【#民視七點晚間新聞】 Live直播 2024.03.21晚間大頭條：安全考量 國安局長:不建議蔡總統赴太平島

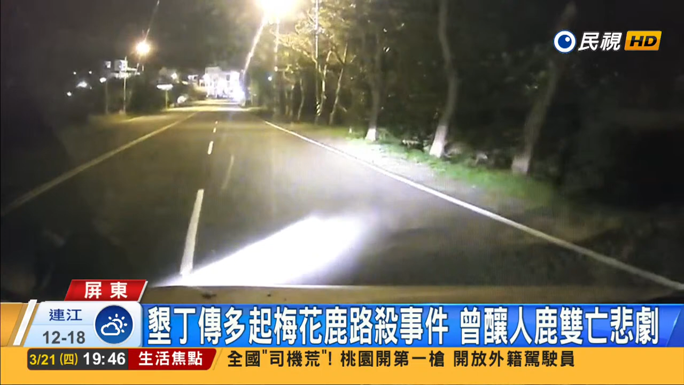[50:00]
民众开在路上惊呼连连，之前在垦丁地区就发生多起梅花鹿冲上马路遭撞的意外事件，尤其夜间视线不佳，还曾经酿成人鹿双亡的悲剧。